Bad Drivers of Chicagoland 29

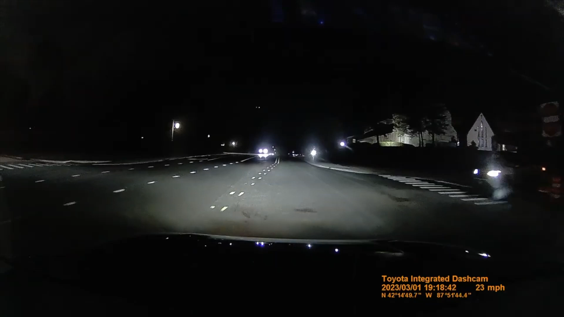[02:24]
That's a cool license plate. Brick.
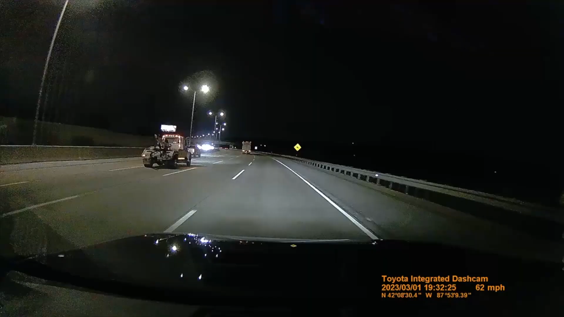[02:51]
Right in front of the tow truck, which is just supposed to be in that lane.
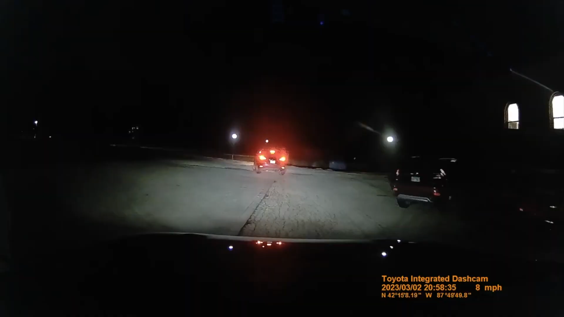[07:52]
Oh my god, you fucking moron.
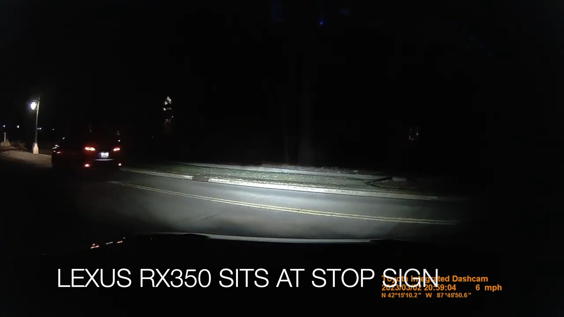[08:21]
Got your stop sign already. Let's go.
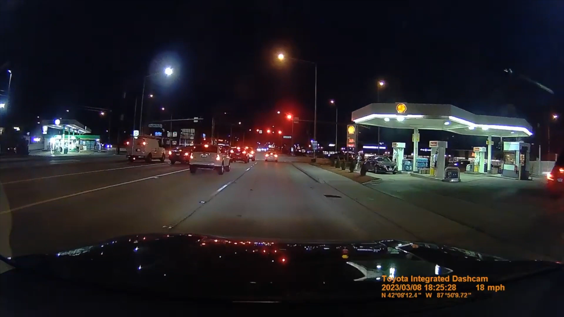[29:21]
signal, dude. You're gonna go and turn somewhere, put on the signal. All you have to do is put the lever. That's it.
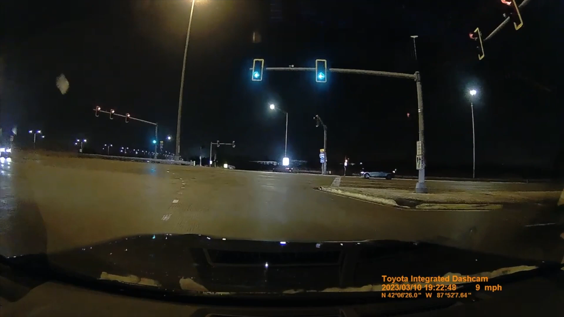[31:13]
What a really sloppy turn. Look at that one.